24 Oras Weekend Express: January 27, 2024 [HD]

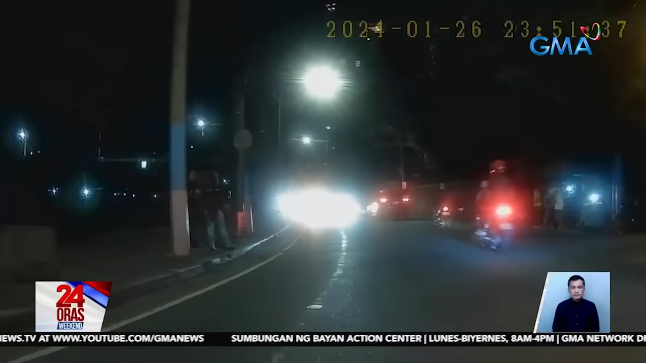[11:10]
Mag-aalas 12 ng ating gabi, makikitang bumagal ang takbo ng sasakyang ito. Mag-u-turn saan ang sasakyan sa bahaging ito ng J.P. Rizal Avenue, Barangay Poblasyon, Makati City.